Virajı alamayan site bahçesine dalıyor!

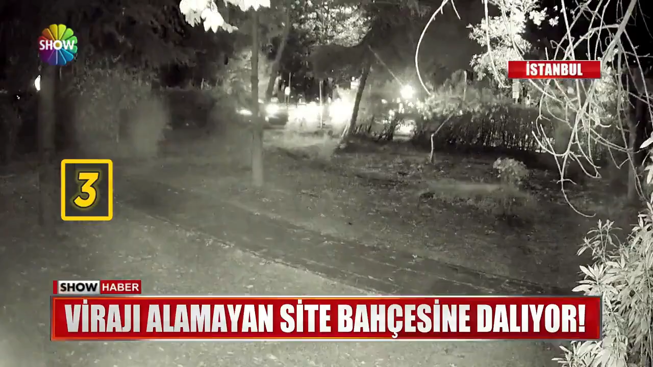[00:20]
Görüntüleri dehşet vereceği. Bir, iki, üç, dört ve daha fazlası aynı yerde hep aynı kaza. Virajı alamayıp site bahçesine giren araçlar isyan ettirdi.
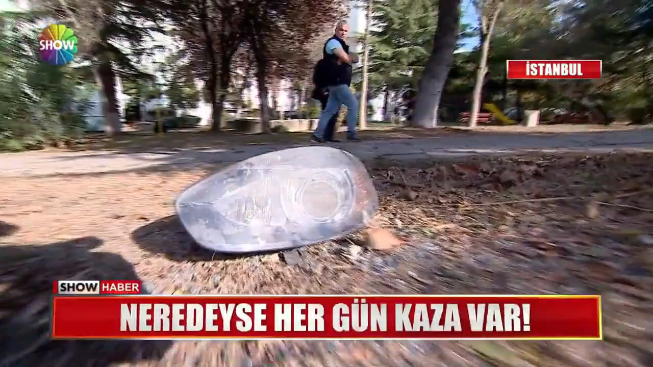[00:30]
Burada yayaların ve içeride yürüme yolu olduğu için insanların can güvenliği söz konusu değil. Görüntüler Ataköy 11.
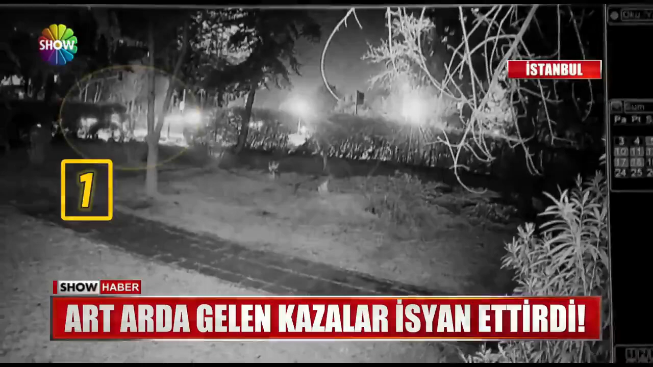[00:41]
kısımdan. Sahilden gelip E5 otoyoluna bağlanan İşlek Cadde'de neredeyse her akşam kaza var. Maalesef eğim hatası var, mühendislik hatası var.
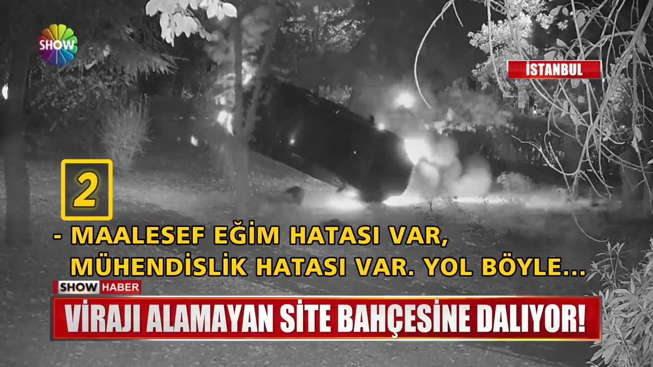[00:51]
Yol böyle eğimle geliyor. Elimde şu şekli görüyorsunuz.